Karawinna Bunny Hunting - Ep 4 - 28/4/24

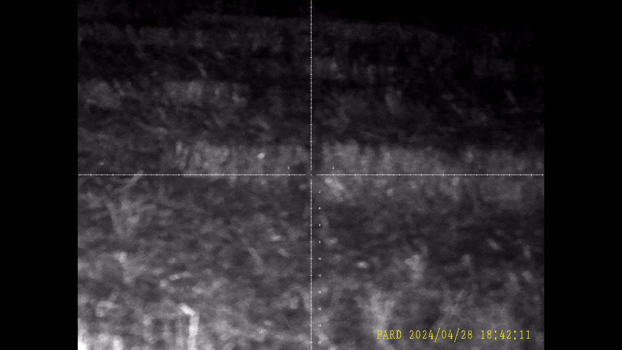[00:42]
Stubble. It's there, but it's behind me. There it is.
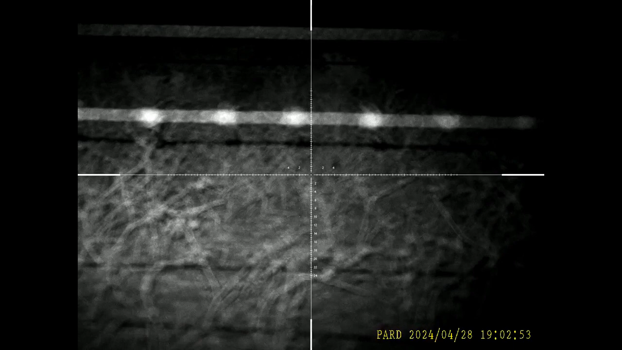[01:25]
And that one, Alan, is behind the scrub.
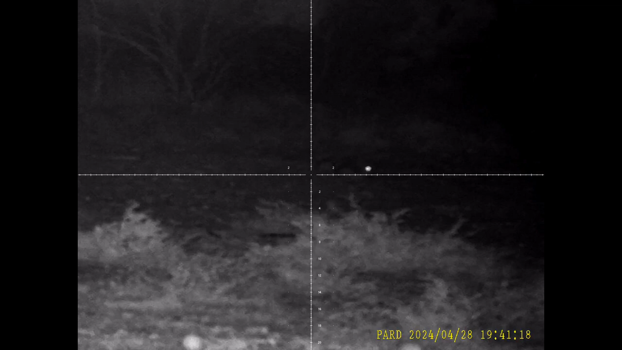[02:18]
Metres away, that'll be interesting to shot.
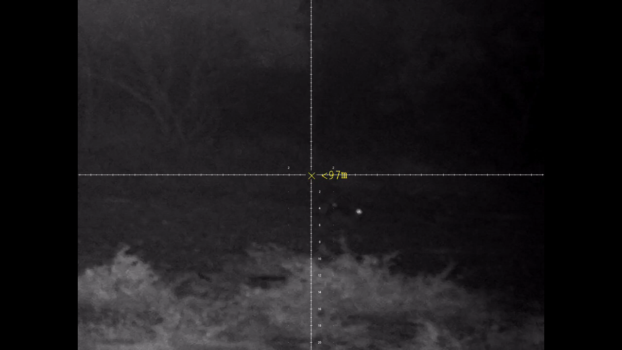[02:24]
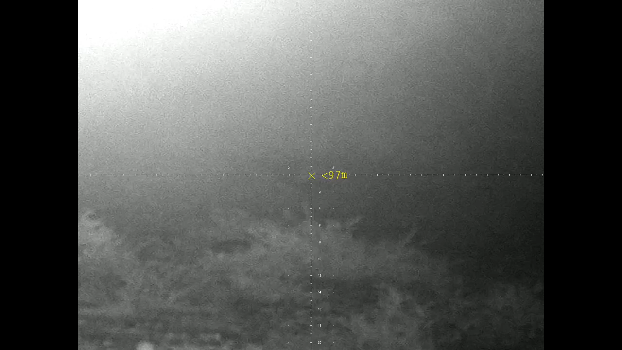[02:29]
Oh, one jumped. Oh, there it is. Finally found it.
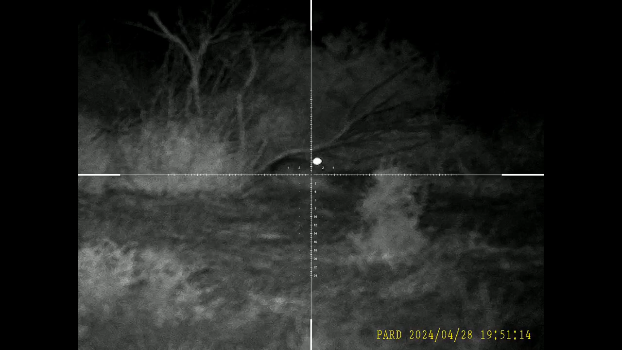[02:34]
Well, I found one, Alan. So tell me in a moment if it's the one that, whether it does anything.
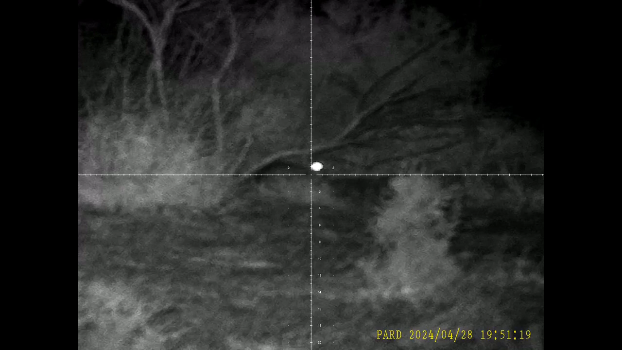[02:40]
That I can't see. Oh, there it goes. Aha. Uh-huh.
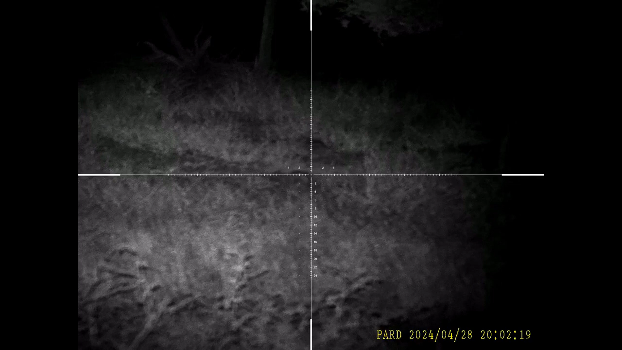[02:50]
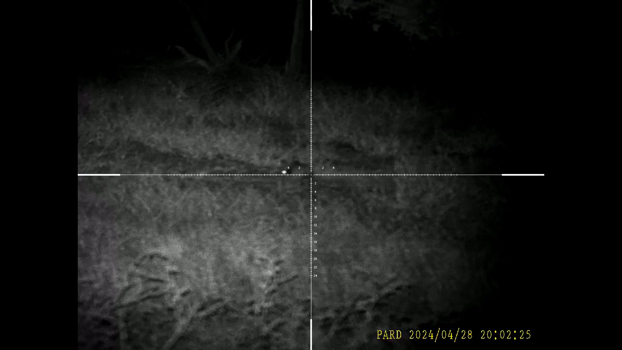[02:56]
Hopping away from us, is that right? That one?